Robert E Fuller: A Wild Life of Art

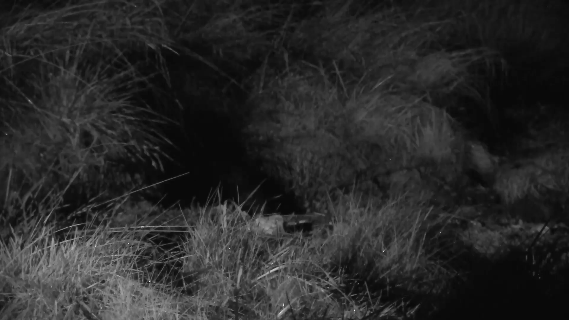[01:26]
I love watching the badgers and they're always a challenging subject.
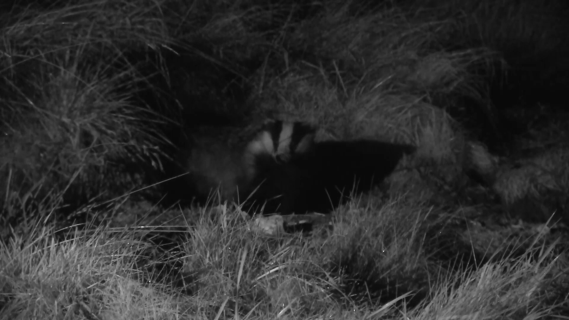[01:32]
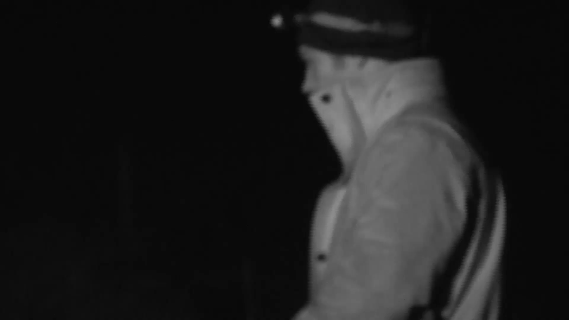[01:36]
They can be very, very wary of humans and that's because they've been persecuted for centuries.
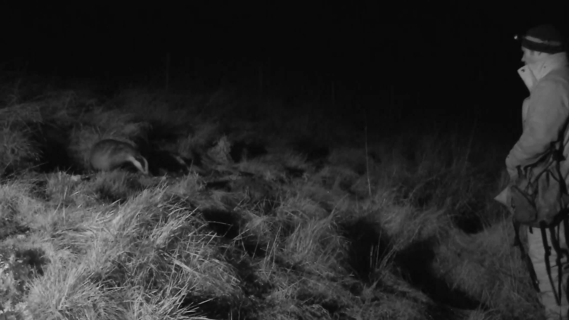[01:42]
Badgers are a social animal, they do live in a clan system and it's always interesting watching the dynamics. I'm very lucky and I've been accepted as part of the clan down at the badger set. But this has not come about overnight, this has been years and years of dedication and trying to get them used to me. So you do little tricks like leave a glove behind, leave bits of clothing behind, it's my sense there.
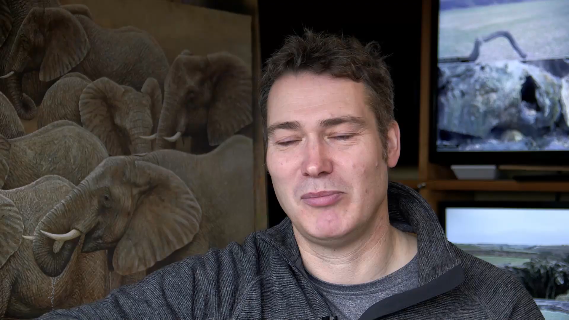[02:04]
And if it's my sense there every night, they just gradually, gradually get used to it. So this is incredible.
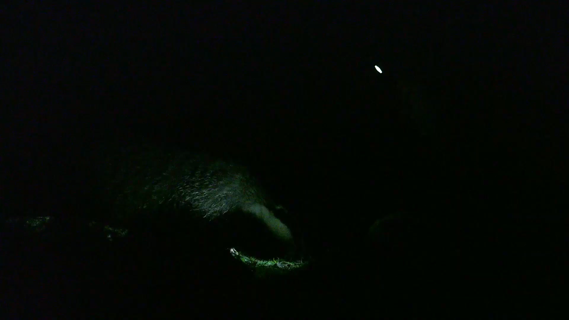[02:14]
This badger hasn't come to me for nearly six weeks now because they've been fighting amongst the clan.
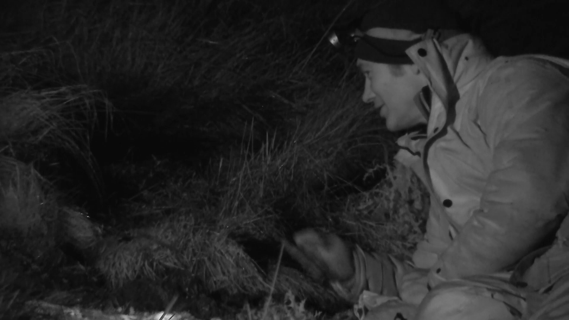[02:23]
And tonight she's just settled down and come up to me and started feeding out my hand again. It's a real privilege to be this close to a completely wild animal.
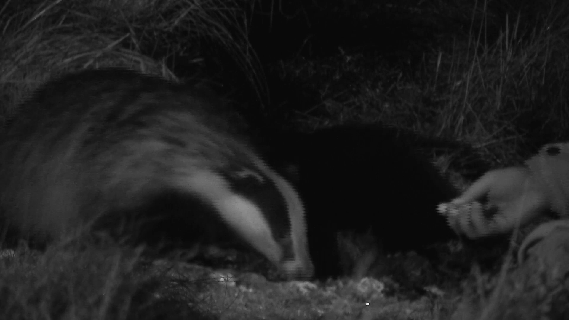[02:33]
Once you've got one badger habituated to you, it's very easy then to get others to follow.
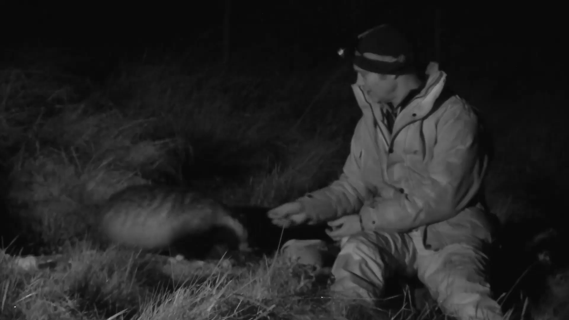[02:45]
Then as cubs they learn I'm not a danger to them, I'm not a threat and it's a very special experience because when I paint them I can actually feel the fur,